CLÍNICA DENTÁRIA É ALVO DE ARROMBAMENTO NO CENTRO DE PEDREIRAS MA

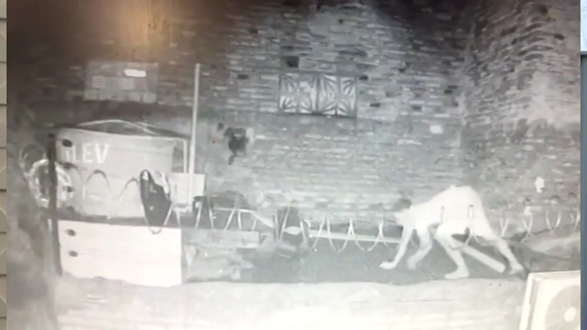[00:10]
Segundo informações colhidas pela nossa equipe de reportagem, o indivíduo entrou pelo hospital desativado que fica no Alto São José, percorreu um longo caminho até chegar ao muro da clínica.